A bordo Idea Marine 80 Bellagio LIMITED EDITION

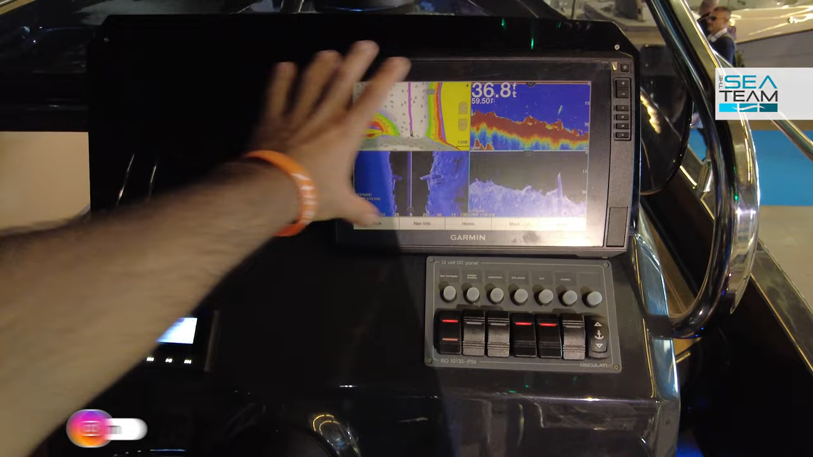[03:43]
On screen: depth 36.8 ft
interruttori on off su un unico livello e qui c'è la predisposizione per il display multifunzione con bussola ben visibile in alto.
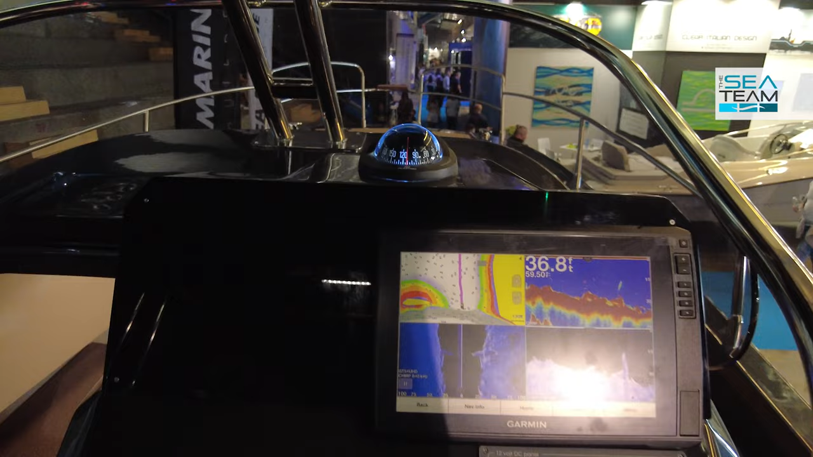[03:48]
On screen: depth 36.8 ft
Ovviamente anche qui il layout è totalmente personalizzabile secondo le esigenze, qui c'è il controllo dei flap mentre da quest'altro lato c'è la predisposizione per le manette di potenza.